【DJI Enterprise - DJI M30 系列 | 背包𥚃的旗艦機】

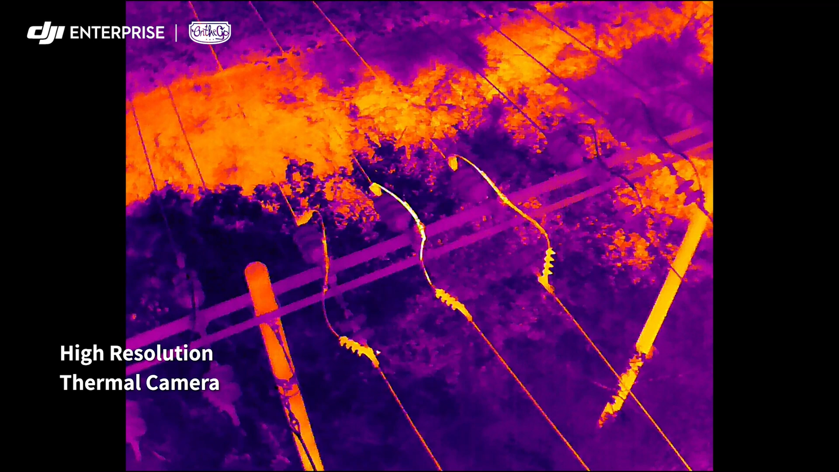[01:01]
high resolution thermal camera efficiently reveals heat sources when
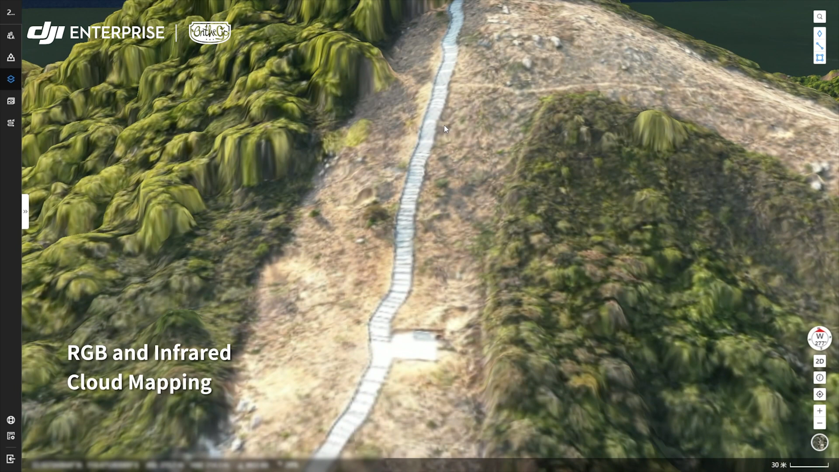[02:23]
or infrared cloud mapping gives you high resolution orthomosaics so